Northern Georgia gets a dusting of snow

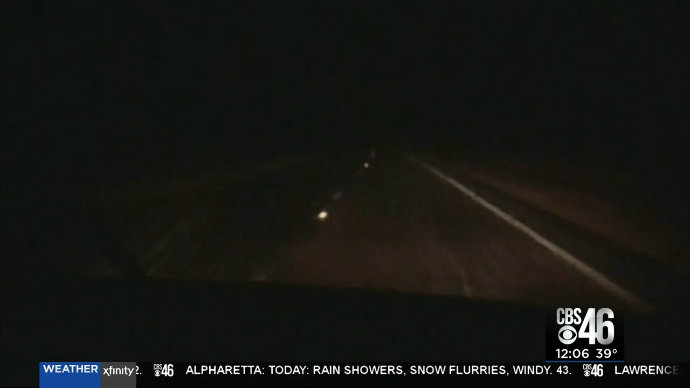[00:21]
Our morning started overnight on the way north to Gilmer County, L.A.J. to be exact.